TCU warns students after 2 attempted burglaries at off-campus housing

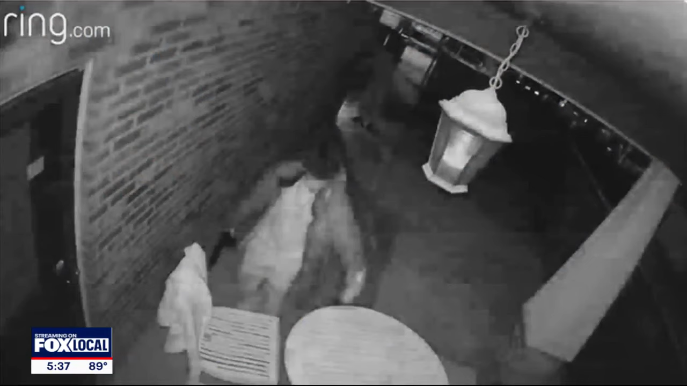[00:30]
Ring camera video. A man approaches a door holding an object that resembles a gun. Another person a few feet away has a flashlight.